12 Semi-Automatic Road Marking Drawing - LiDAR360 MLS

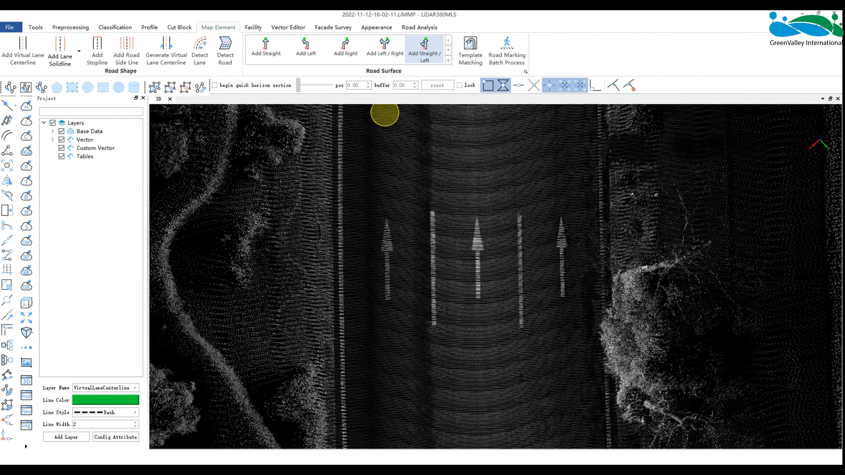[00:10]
Today I will introduce to you the production of Road Surface Signs.
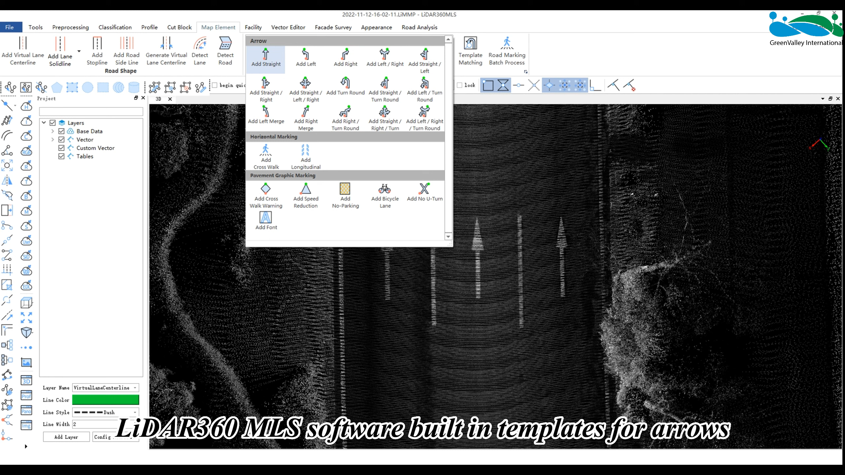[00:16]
LiDAR 360 MLS has built-in templates for arrows, crosswalks, no stop zones, etc. which can be used for manual quick drawing and automatic matching and identification.
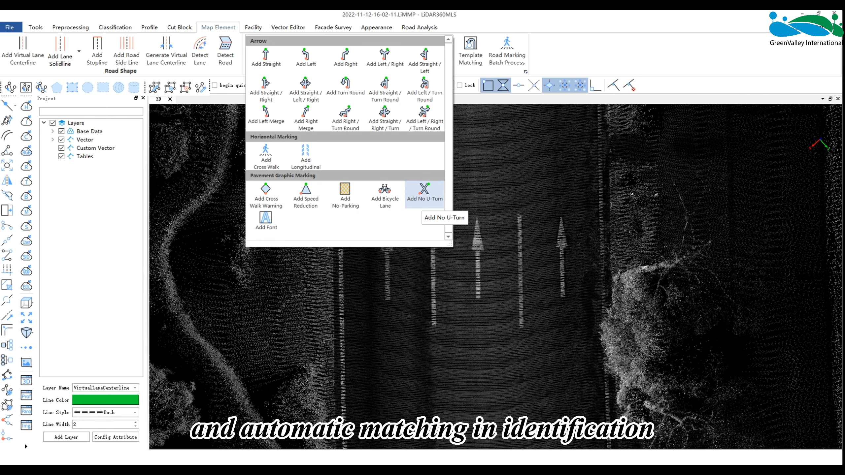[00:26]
I will mainly introduce the way of manual drawing. Take the straight arrow as an example and click the straight icon. Taking reference to the key points shown in the icon, the red point is the starting point and the green point is the end point. On the road surface, click the key points according to the actual arrow to complete the production.
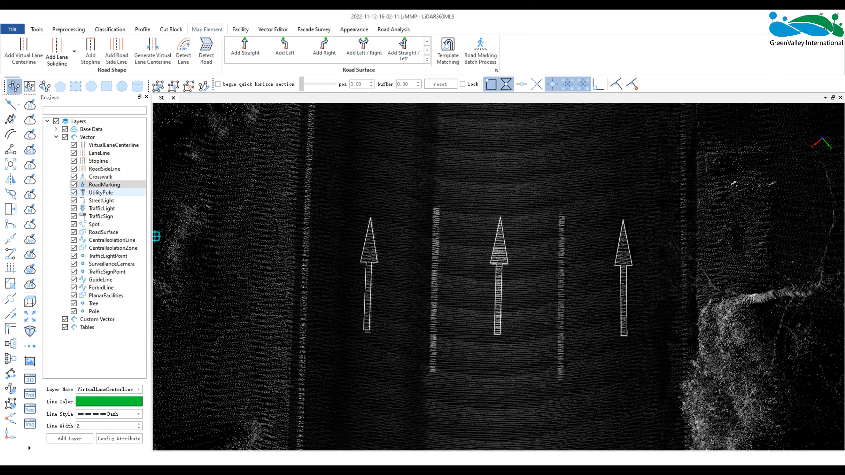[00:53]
At this time, the straight arrow also exists in the layer of road surface marking.
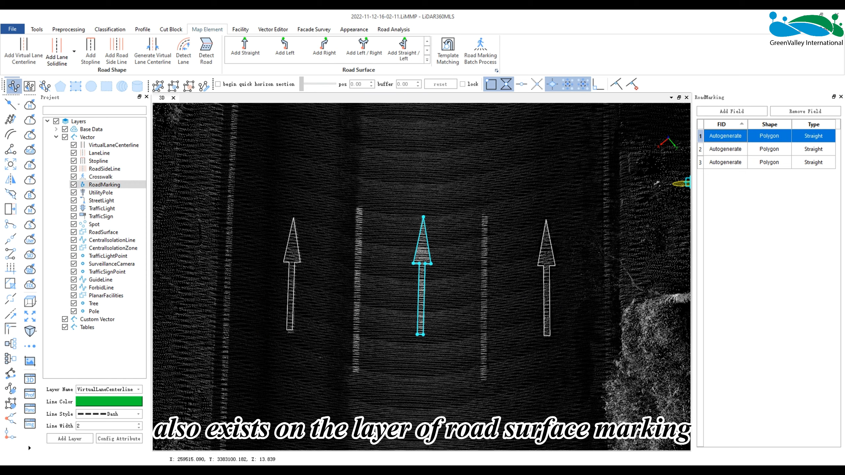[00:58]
Other types of arrows and other road surface markings are operated in the same fashion.
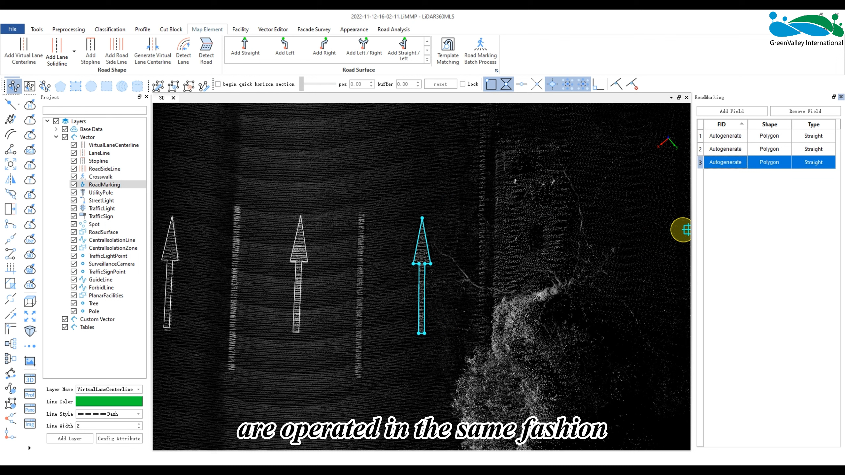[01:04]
Let me explain the production of other road surface signs without key points.
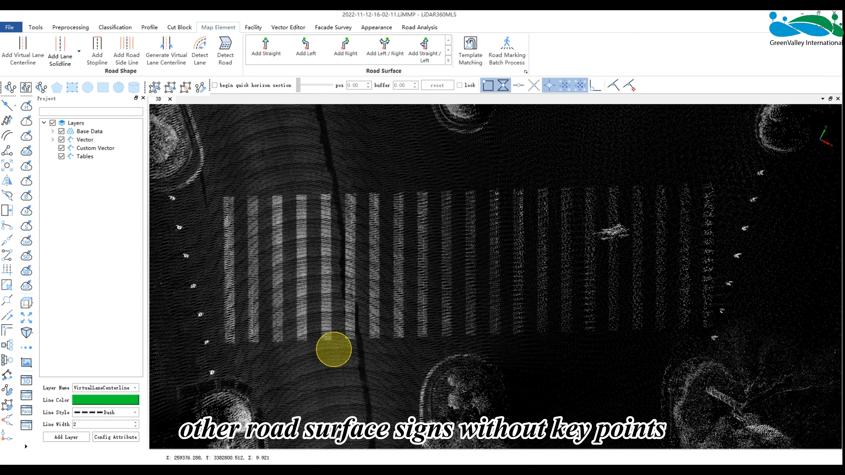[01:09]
For example, how to draw crosswalks and add text, etc.
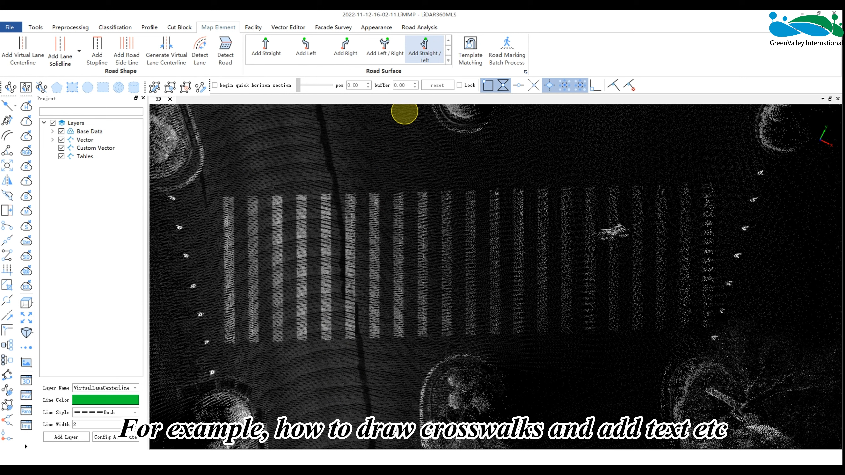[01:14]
Click on the crosswalk.
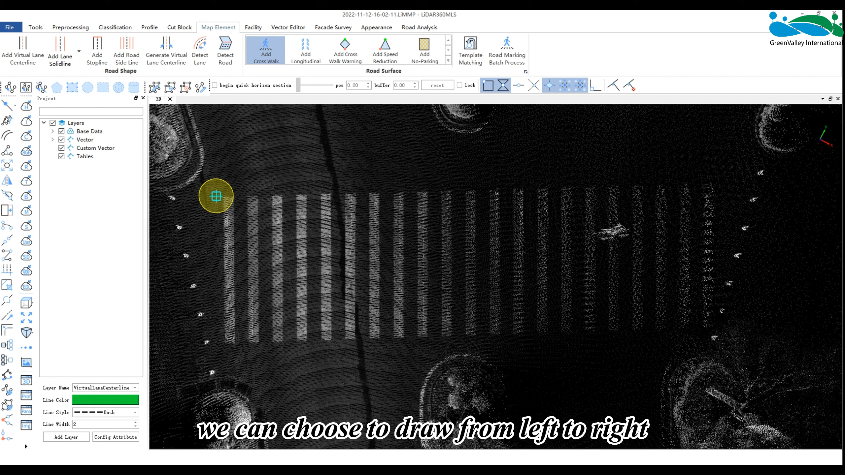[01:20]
We can choose to draw from left to right or from right to left on the road surface.
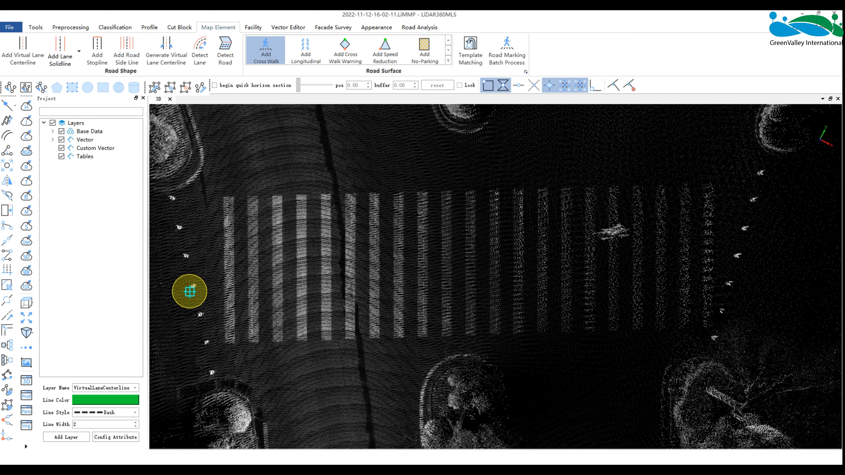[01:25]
Take drawing from left to right as an example.
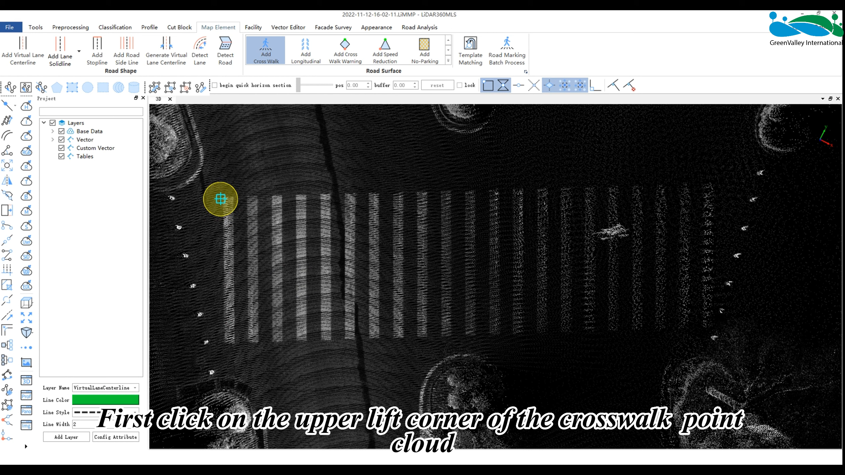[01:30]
First, click on the upper left corner of the crosswalk point cloud. Then click on the lower left corner vertex to determine the width of the crosswalk.
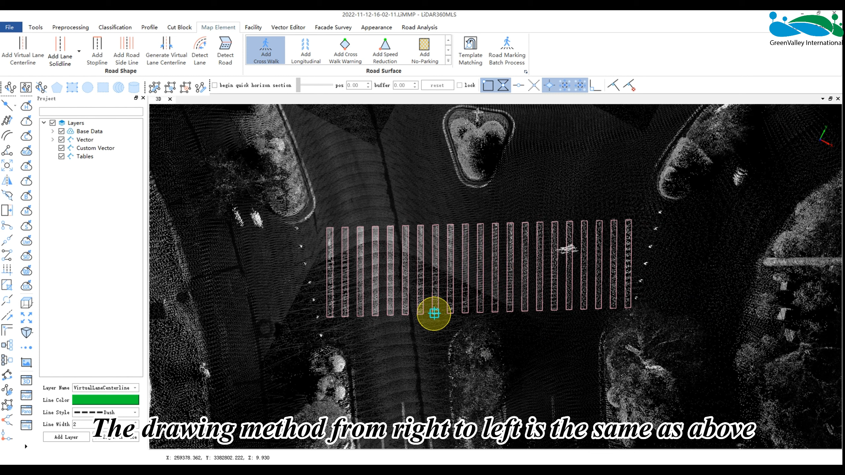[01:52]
What can be seen is the crosswalk also exists
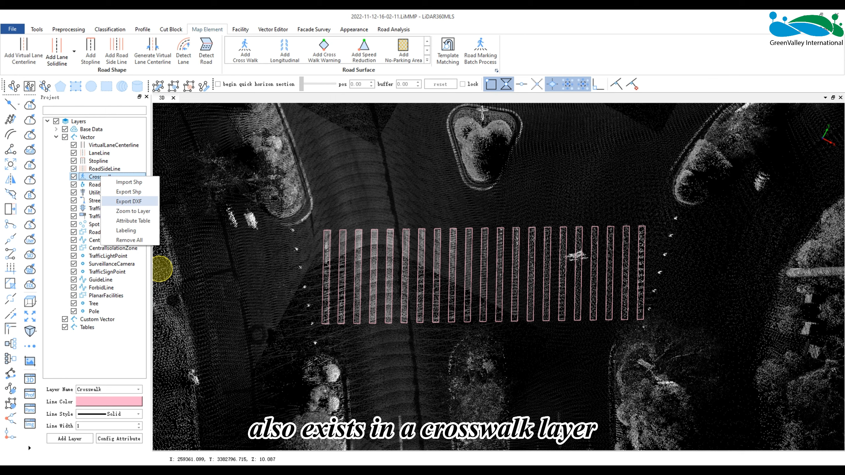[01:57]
in the crosswalk area and it is a vector object. Click to add text.
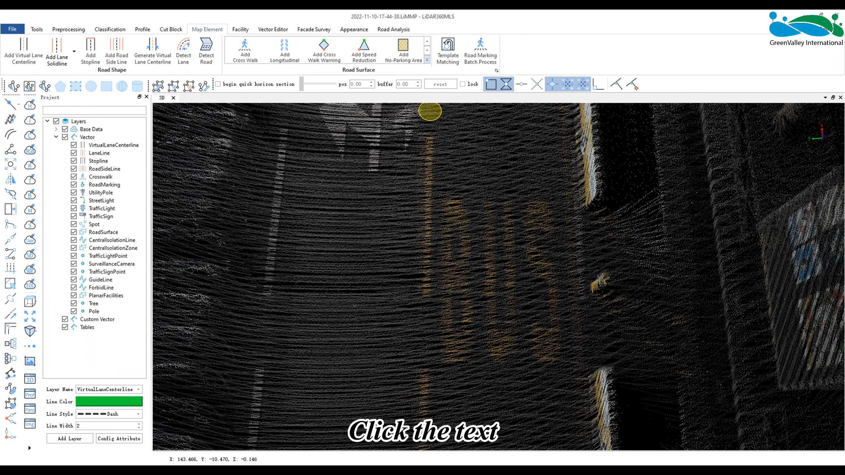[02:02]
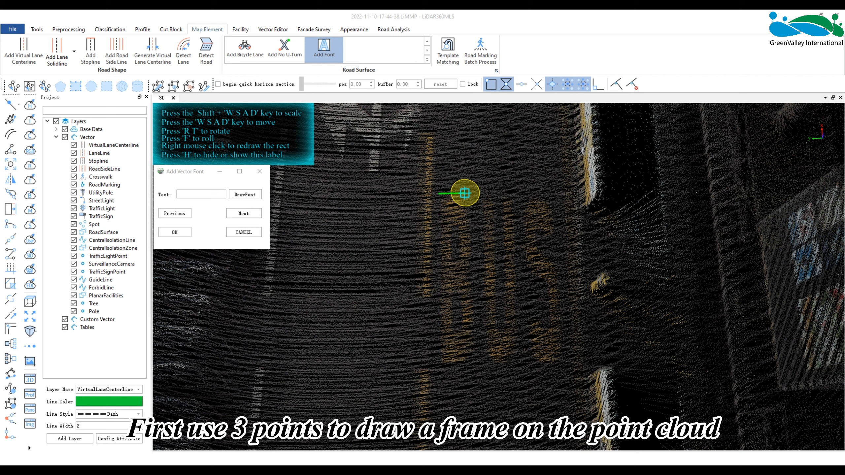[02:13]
First, use three points to draw a frame on the point cloud to form the largest out of box for a word or letter.
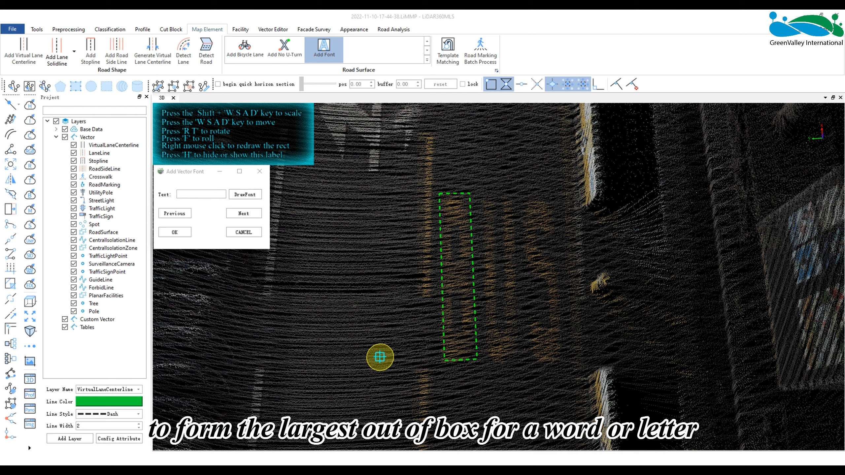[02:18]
Then enter the content in the dialog box such as B and click to draw text.
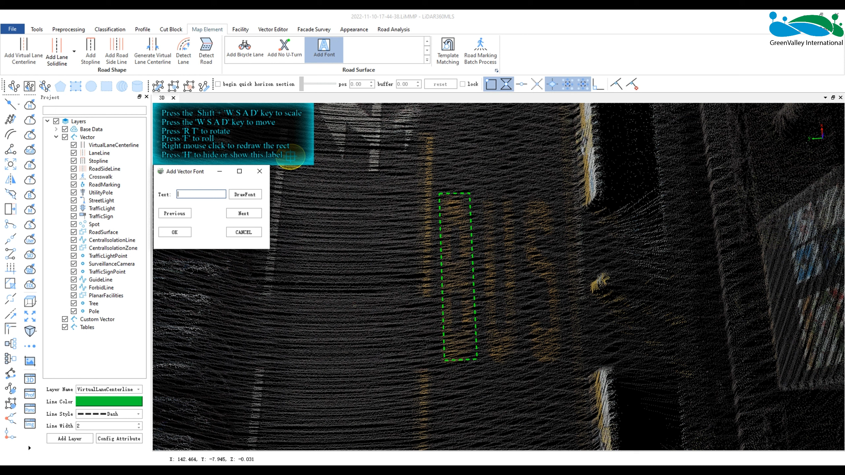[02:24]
At this time, the vector of the current text is displayed within the scope of the outer box.
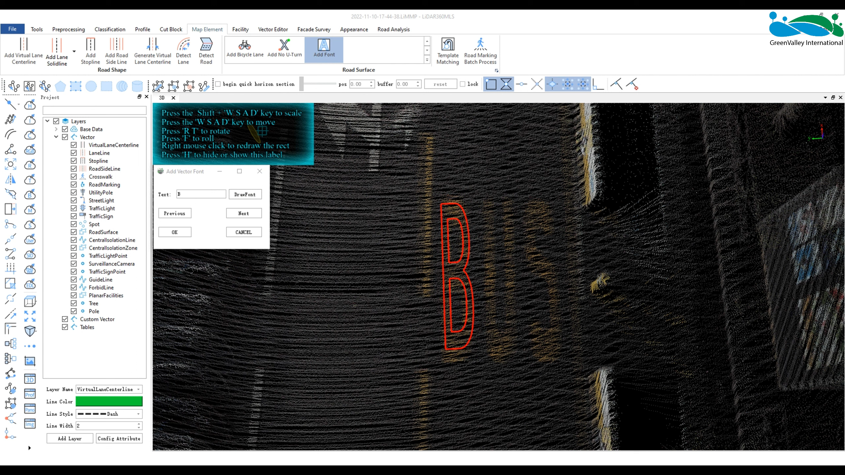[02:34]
We can use shortcut keys to perform operations such as rotation, translation,
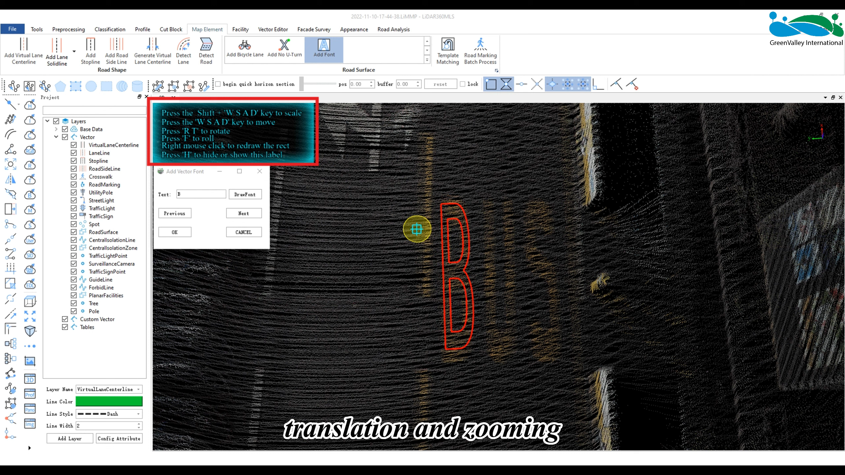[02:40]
and zooming to make the vector and point cloud fit better. The prompt of the shortcut key is in the upper left corner of the window.
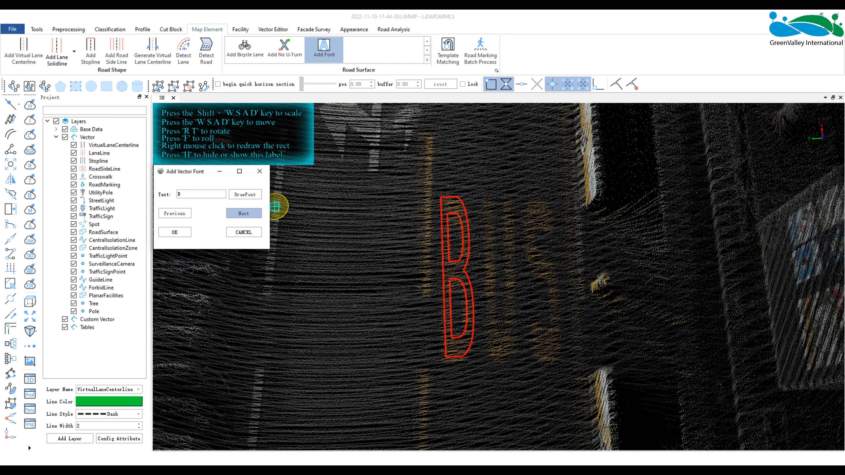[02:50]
After the adjustment is complete, click Next to continue drawing.
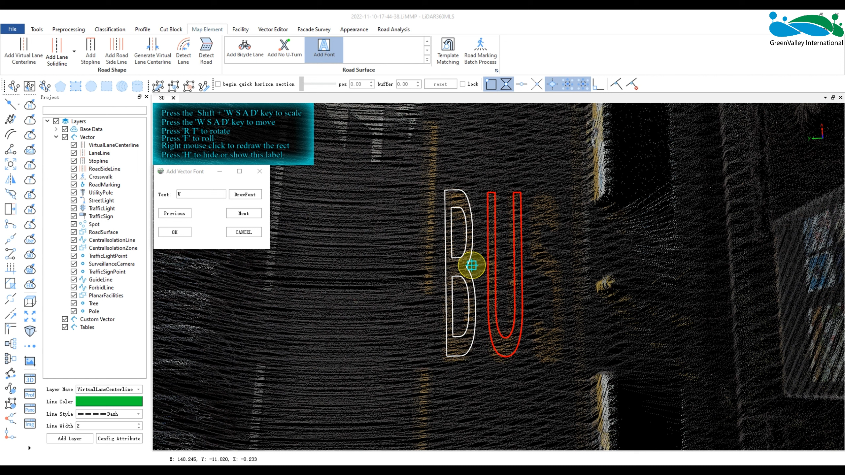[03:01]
When a set of text is drawn, click OK.